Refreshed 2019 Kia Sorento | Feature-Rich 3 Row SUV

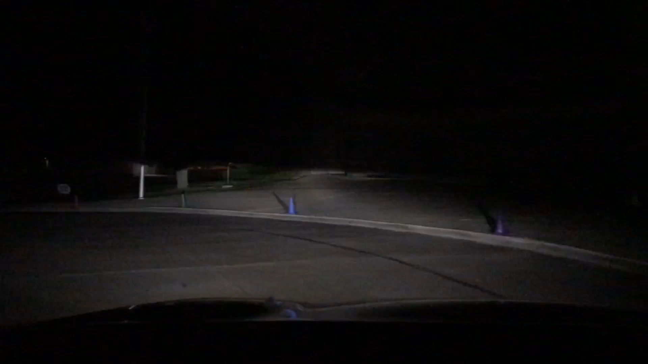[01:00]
Otherwise you'll have halogen headlights and just regular LED running lights.